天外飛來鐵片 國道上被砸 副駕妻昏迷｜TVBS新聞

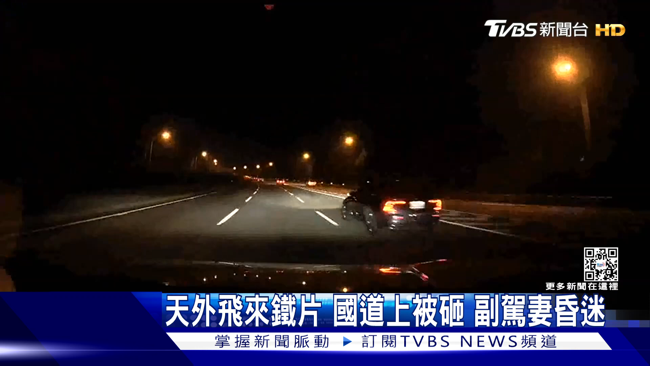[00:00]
叶婉开车上高速公路，本来好端端的，突然铁片喷飞，直接砸破挡风玻璃。当下坐在副驾驶座的妇人也被击中，可以看到她的手机往前直接飞掉，